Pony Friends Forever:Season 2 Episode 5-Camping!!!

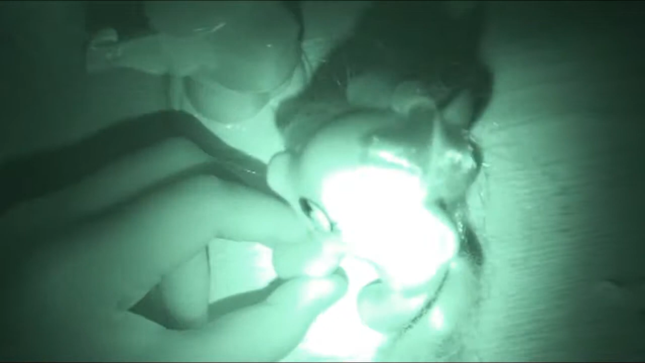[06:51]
It's so dark, but now World of Light Production has to use a night vision. And it's nighttime. Where's the judge?
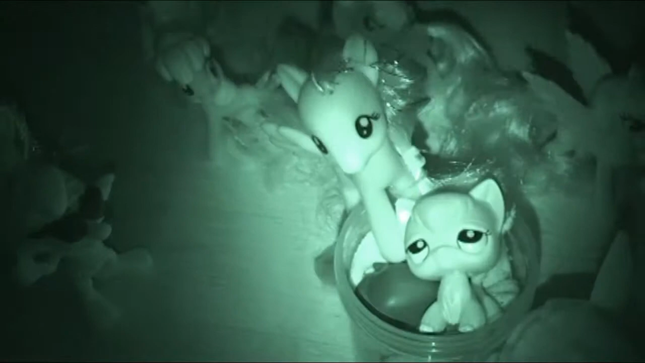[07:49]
You gotcha. Okay, let me just turn up the night vision.